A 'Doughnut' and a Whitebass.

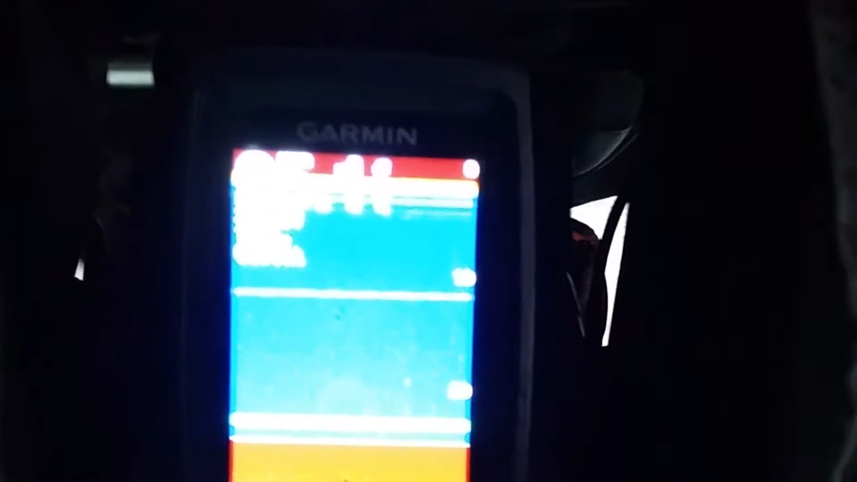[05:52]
If you look down on the bottom there, that solid line, that's my minnow.
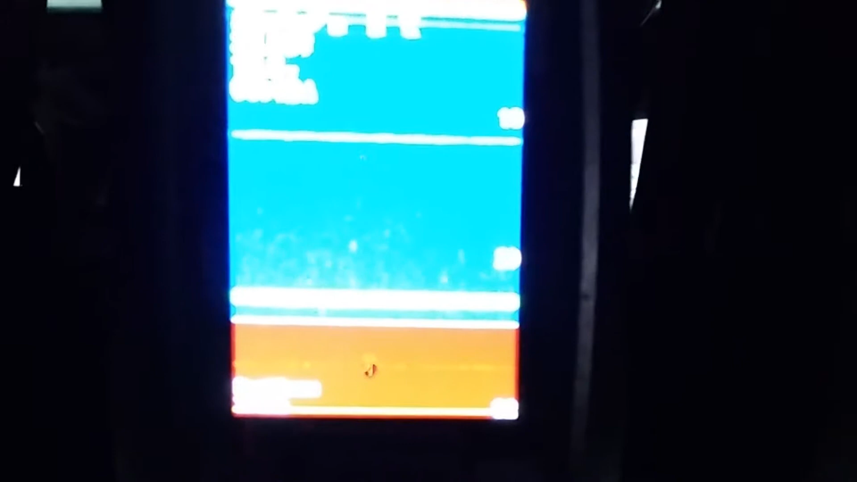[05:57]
We don't know what that other item is there on top of it, but I'm dropping down my pimple right now.
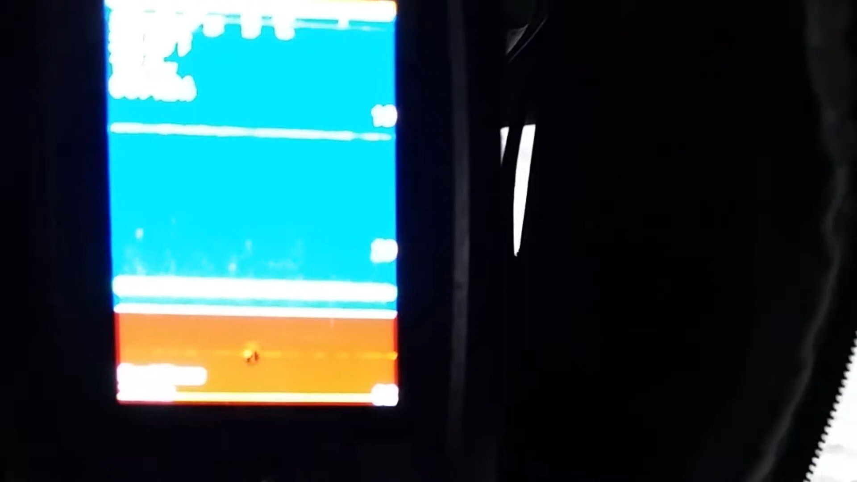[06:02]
And as you can see, it's going right down there.
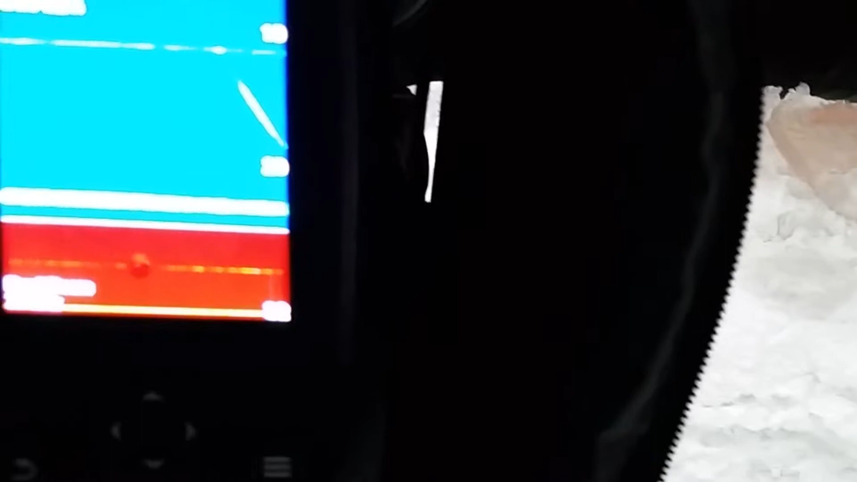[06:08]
So if there's any questions about how well this item marks things, there's your proof right there.